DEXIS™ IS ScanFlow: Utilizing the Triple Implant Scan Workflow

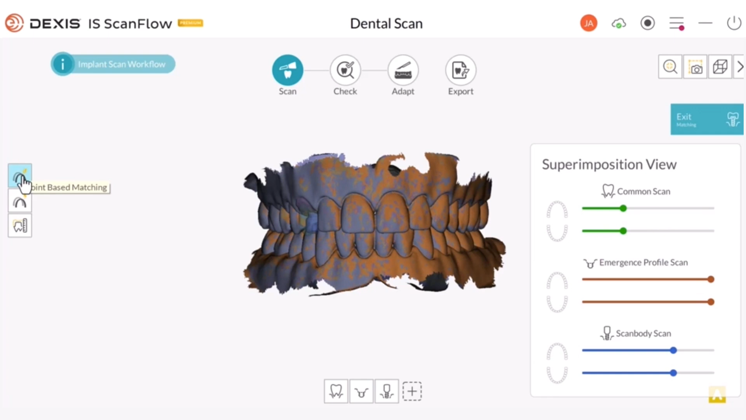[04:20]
If the auto-matching portion did not align the scans to your satisfaction, you can use point-based matching to manually align the scan. Click the point-based matching icon Point-based matching allows for the adjustment of the implant matching by selecting three matching points on each scan. Click to select three points on each arch